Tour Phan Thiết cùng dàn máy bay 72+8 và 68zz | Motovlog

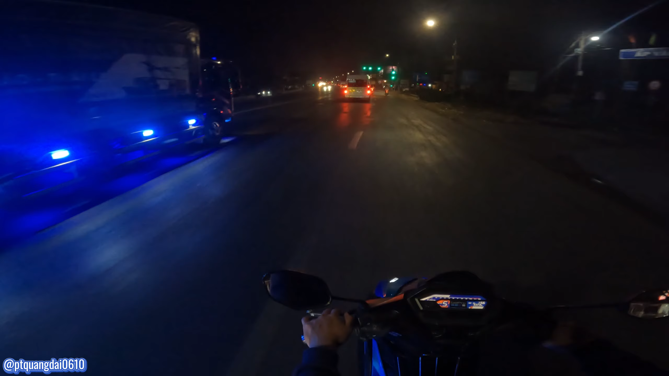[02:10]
Nếu mà hôm nay tình hình mà căng á, tụi mình sẽ đi thử cái đường tránh coi sao. Đây cũng không phải cuối tuần nên cũng vắng. Mong là sẽ đi an toàn, vui vẻ.
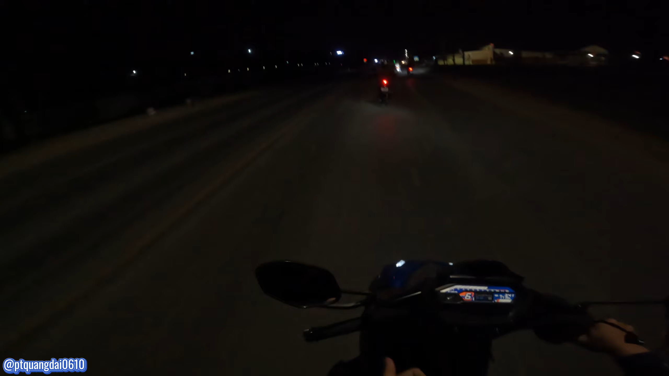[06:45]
Thì đây đội hình bên mình có 6 xe nha anh em, 2 xe 72 cộng, 1 xe 68 với 2 xe vô xăng lửa, xe mình xe zin, mình đi xe zin đó nên mình đi cuối cho anh em chạy trước.
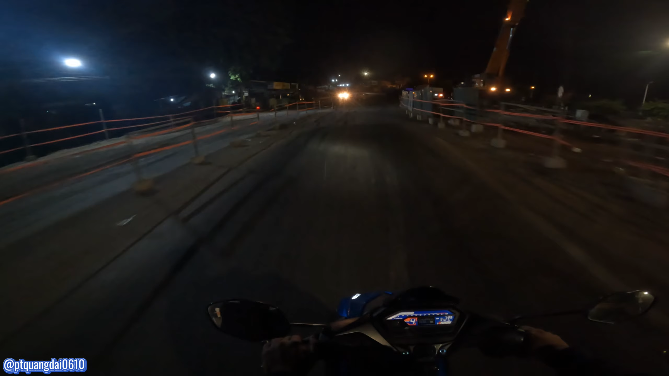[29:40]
Long Khánh chỗ này người ta đang sửa đường á. Anh em đi qua cẩn thận nha, vừa mới nói luôn. May là mình đi chậm á, chứ đi nhanh chỗ đó rớt cái bụp là rụng luôn á.